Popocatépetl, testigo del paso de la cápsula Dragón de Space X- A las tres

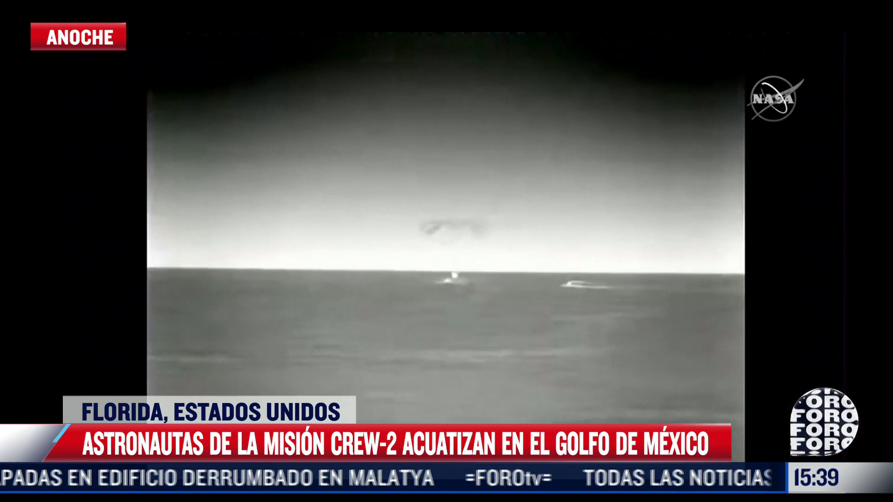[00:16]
La cápsula Dragon de SpaceX pudo ser observada cruzando el cielo de la Ciudad de México y cerca del volcán Popocatépetl.
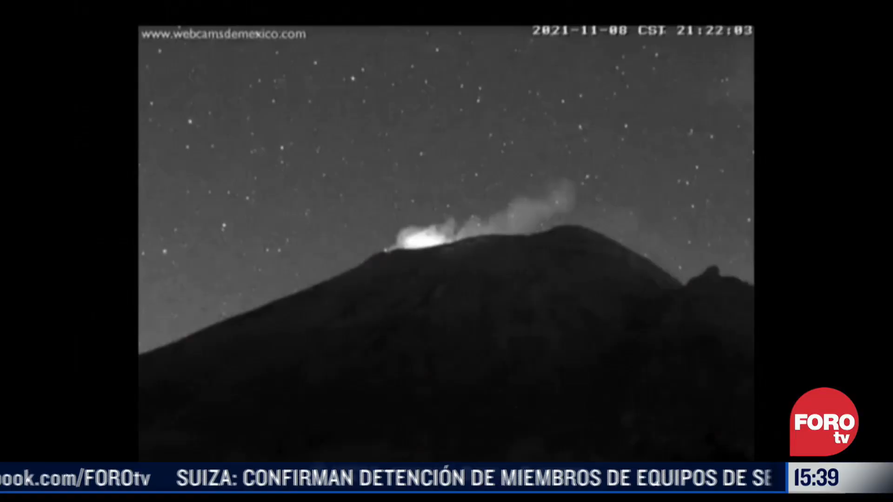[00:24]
Esto gracias a la cámara instalada en Tlamacas, en el Estado de México, para monitorear la actividad del volcán.